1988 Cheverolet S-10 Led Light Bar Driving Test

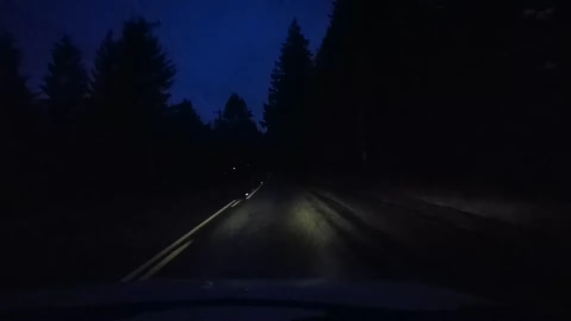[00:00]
This is without the fog lights on, or without the light bar. Definitely a lot better. And it's a 42-inch light bar.